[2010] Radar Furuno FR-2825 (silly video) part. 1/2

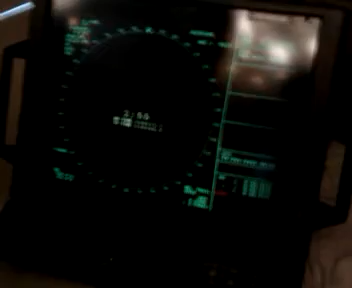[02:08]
Esto es el tiempo cuando se enciende el cacharro este.
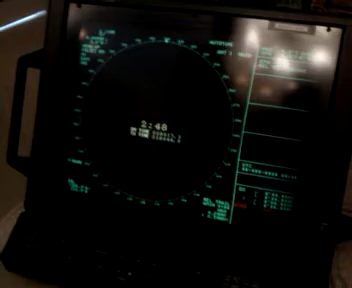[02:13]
Hay que darle un tiempo para hablar del ron, evidentemente la antena no está donde está.
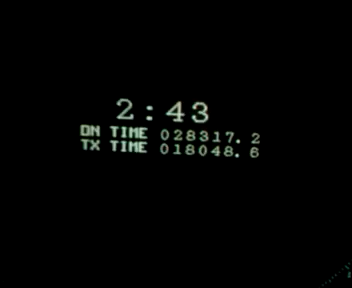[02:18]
Que son tres minutos normalmente en este tipo de ron.
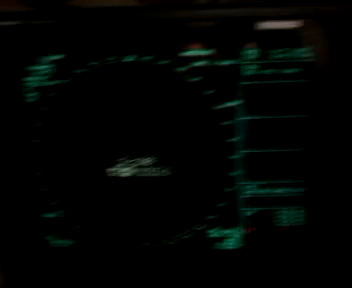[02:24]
Para que se caliente el magnetron y después ya se le da al botón este. Que en teoría este es el que activa el resto, ¿no se ve?
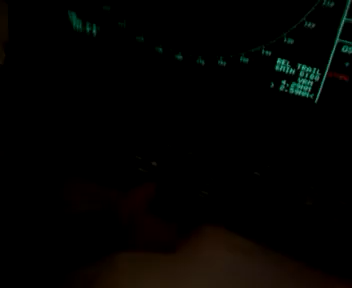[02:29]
No se ve nada. Ahora si.
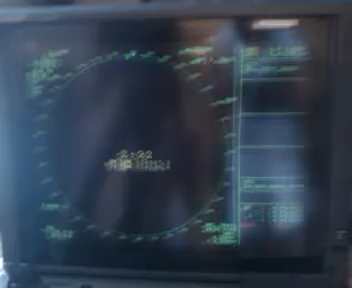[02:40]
Vamos a ponerlo conectado.
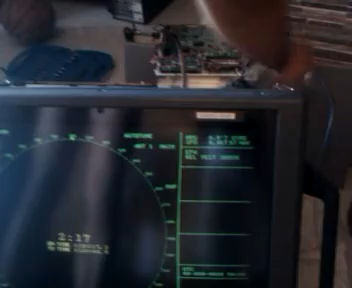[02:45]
Vamos a ponerlo en 3 minutos.
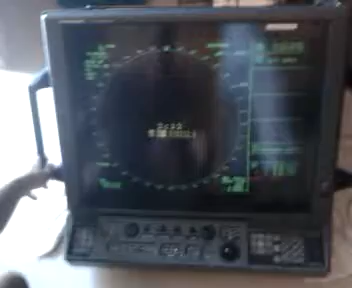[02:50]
Bueno, desconecte y en 3 minutos conectamos. Vamos a ponerlo en 3 minutos. Vamos a ponerlo en 3 minutos.